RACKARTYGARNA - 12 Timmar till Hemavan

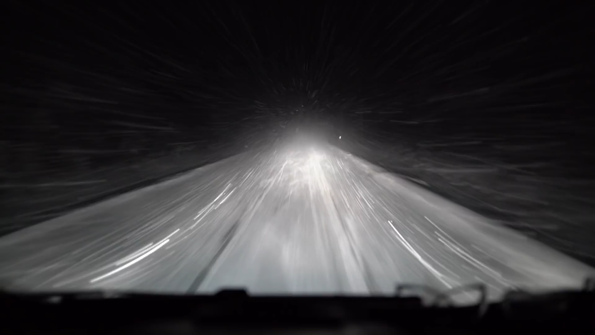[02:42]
Martin, jag har hört att man ska ha bra sikt när man kör bil. Ja, jag har inte skitbra sikt faktiskt. Nej. Hur känns det? Ja, det är fan lite sketchy alltså. Kan kolla GPS så jag ser vart fan jag åker. Är du kartvisare? Är det rakt här eller? Det går snart vänster. Nu börjar det gå vänster. Jag tänker på det sättet. Vad säger du? Jag vet inte. Tyst.